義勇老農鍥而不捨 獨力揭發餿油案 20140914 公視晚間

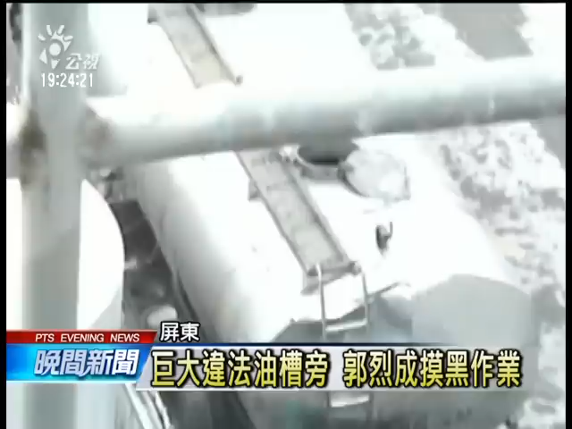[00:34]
煉過後的成品油灌進油桶準備出貨